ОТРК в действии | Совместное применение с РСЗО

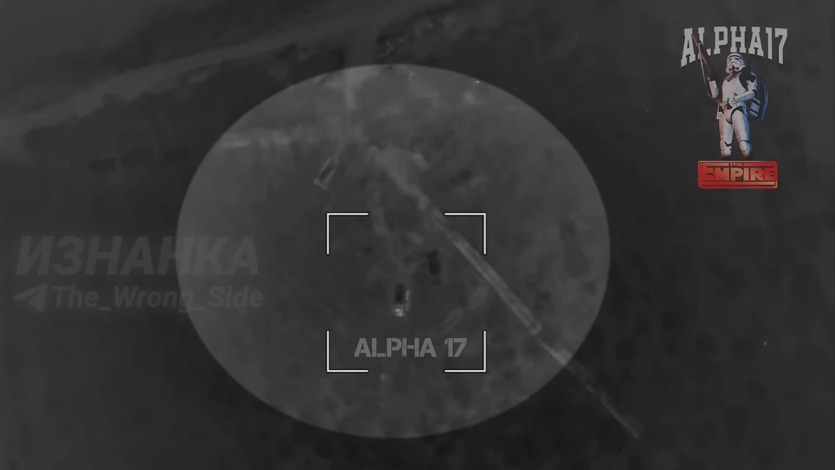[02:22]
идем дальше следующий фрагмент корректировщик обнаружил в посадке 7 машин также
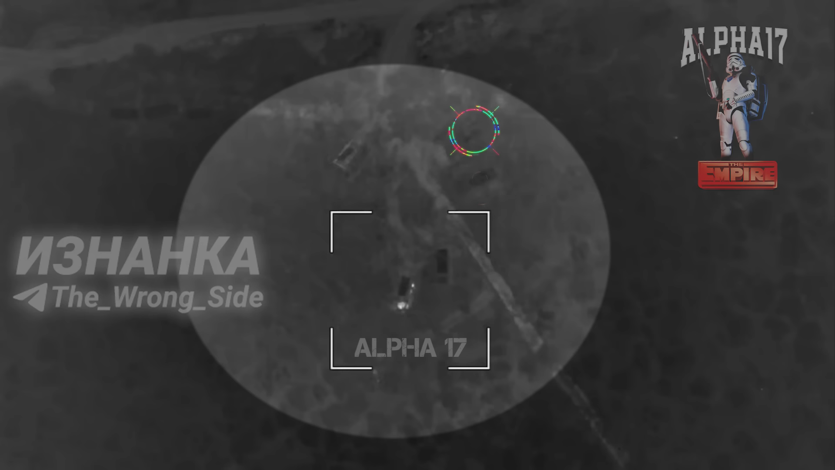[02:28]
принимается решение отработать от эрка происходит прилет
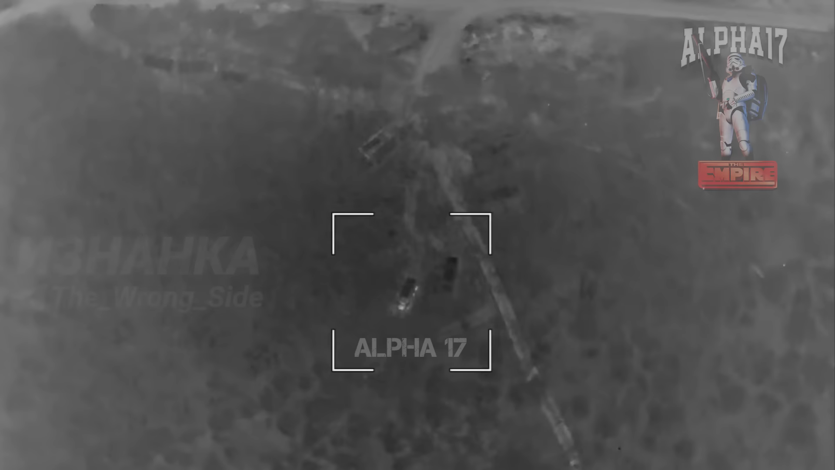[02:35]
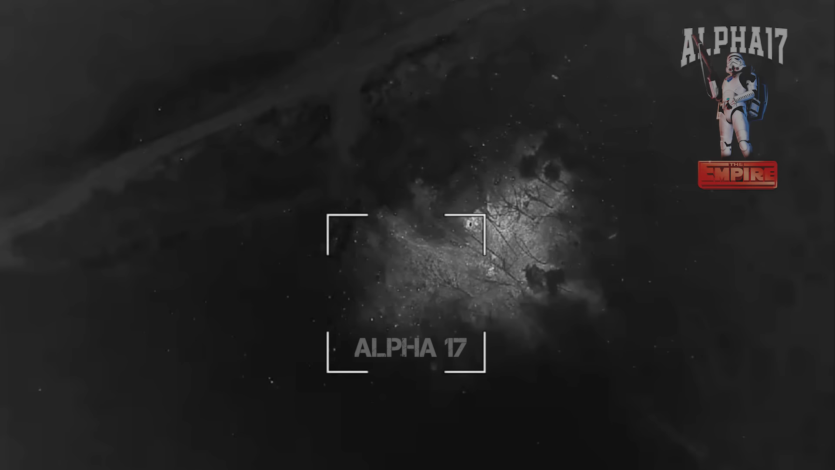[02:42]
корректировщик внимательно рассматривает
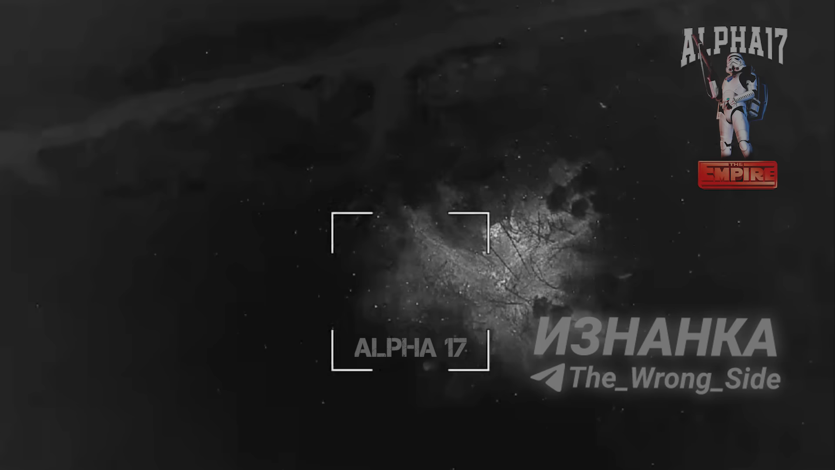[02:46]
несколько машин попали в радиус поражения есть небольшое возгорание одной машины
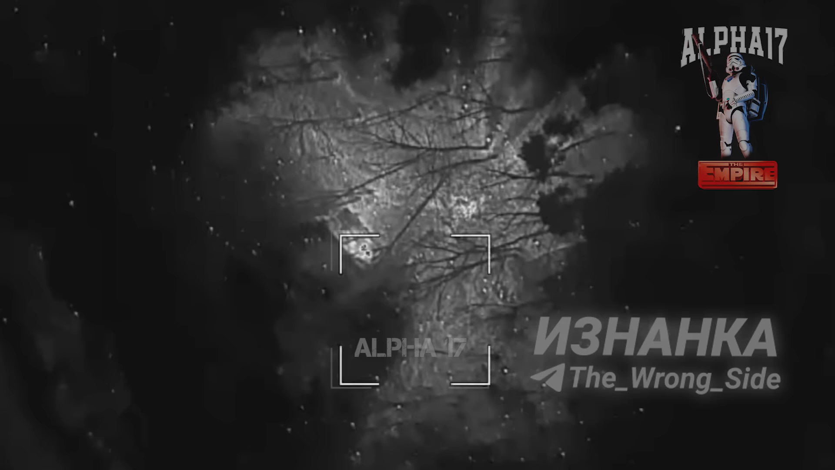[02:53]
далее посмотрим следующий фрагмент
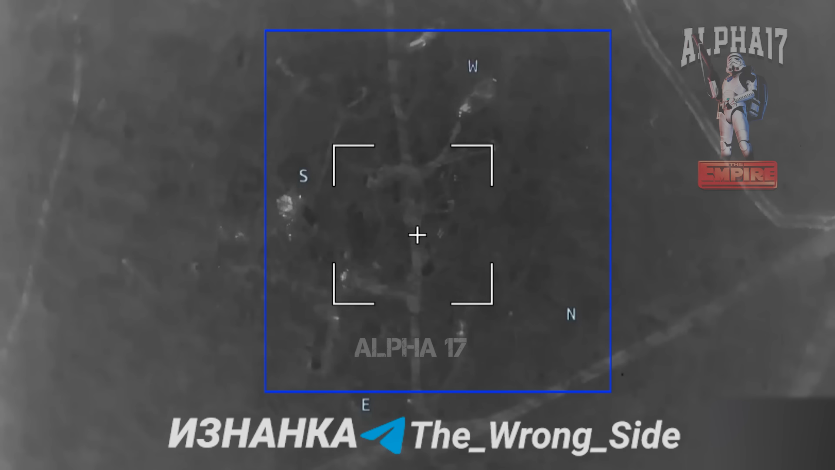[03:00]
комбинированной работы первым будет прилет осколочно-фугасной от эрка и вторым отработает кассетная рссу также в посадке были обнаружены несколько машин дрон фиксирует первый прилет
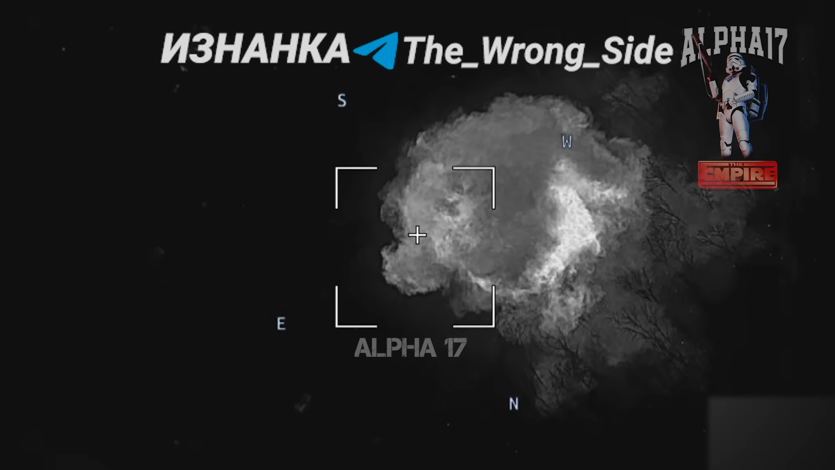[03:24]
затем квадрат накрывает рссу
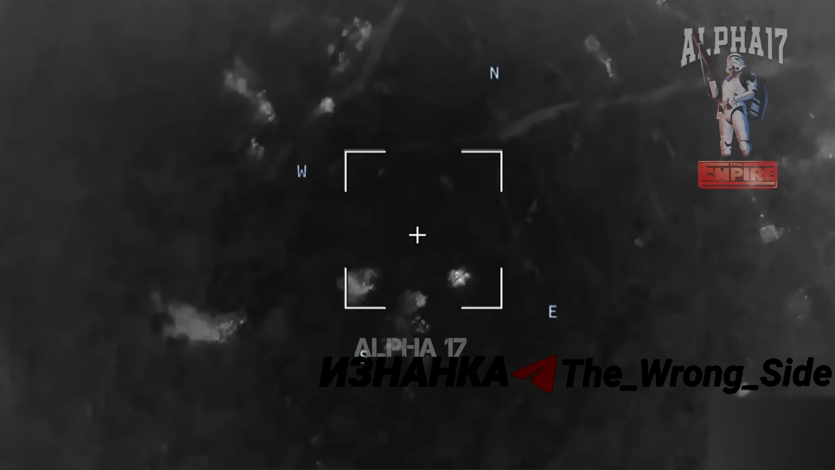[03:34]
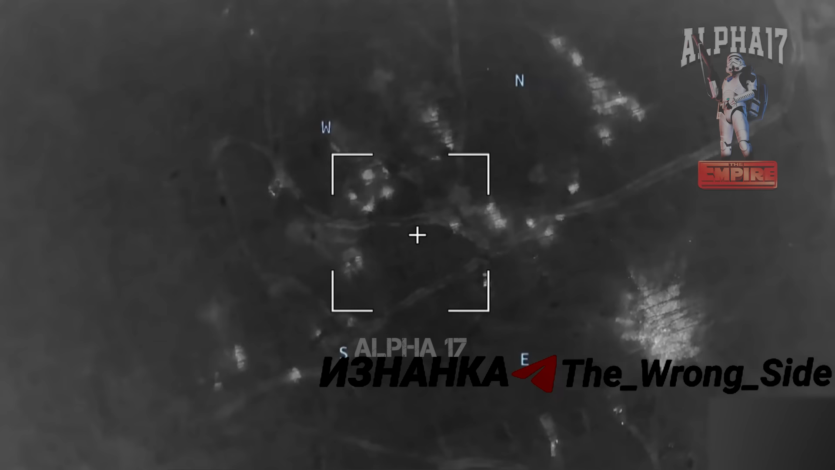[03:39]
далее следующий фрагмент корректировщик обнаружил активность посадки дрон фиксирует несколько машин а также движение экипажа
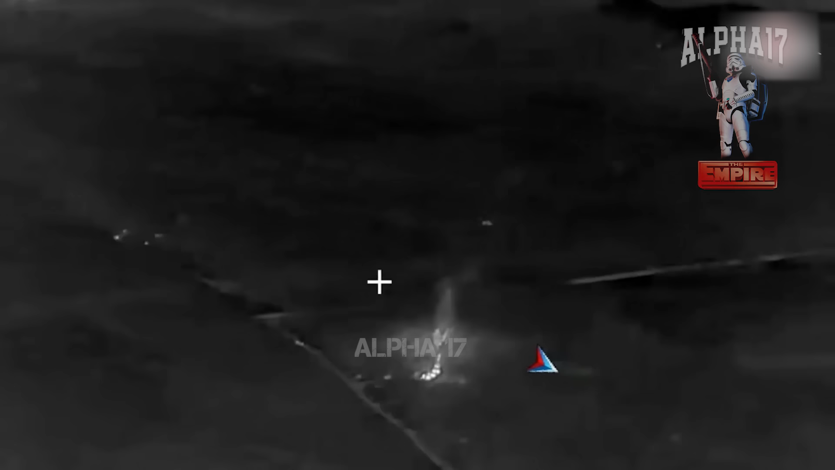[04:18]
в посадке происходит возгорание одной из машин